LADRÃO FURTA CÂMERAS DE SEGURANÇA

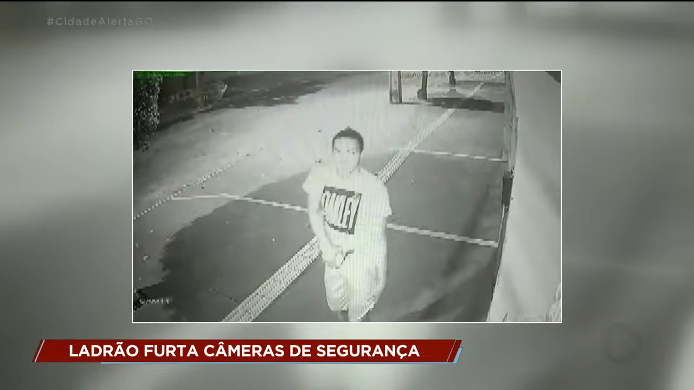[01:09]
O ladrão estava sozinho e mesmo sabendo que a câmera poderia gravar o rosto dele, ele não se importou.